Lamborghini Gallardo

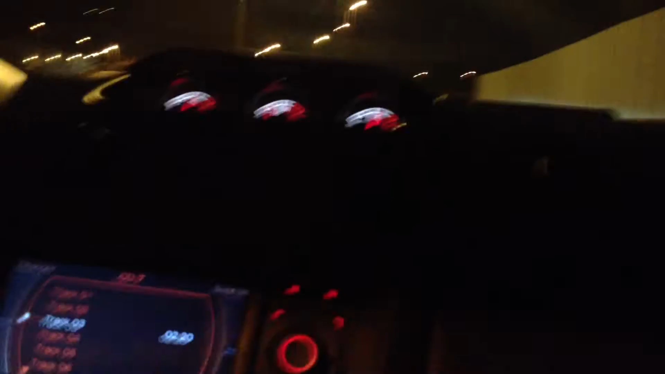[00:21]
No, we're driving a Lamborghini. I don't know what year.
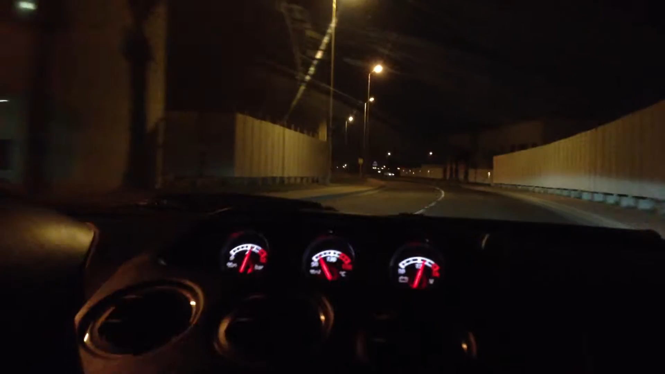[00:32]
Me either. But it's a Lamborghini. It's all-wheel drive, 564. Convertible. Yeah. Top down, windows up. For some reason, I'm scared shitless to drive with Josh. I just don't know where the speed bumps are out here.
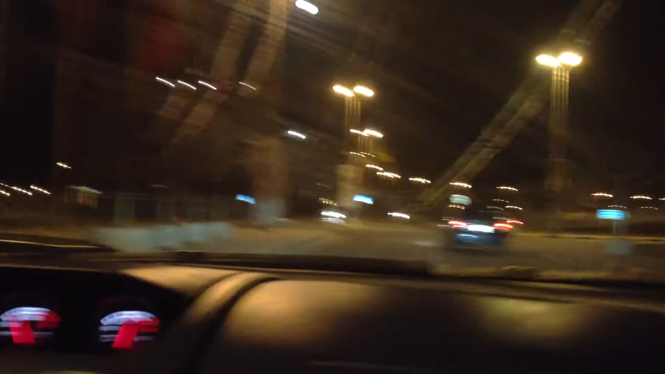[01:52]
That's why you have a wife. Speed bump. Oh, Jesus. Wait till we get out of Amalage, because you know there's speed bumps. That's true. This is what I have to deal with every day, people. It's every day. You make it sound like it's so tough. Yeah, well, if this is your car, you can hit as many speed bumps going 50 miles an hour. Like that some guy just told you could take his car.
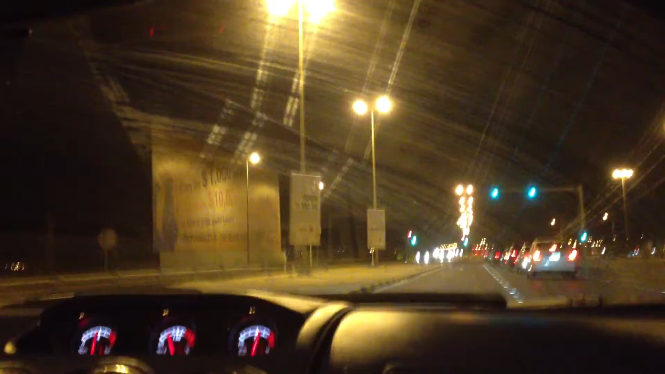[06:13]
There's no cops around. Cops in Bahrain isn't really much, though. Green means go.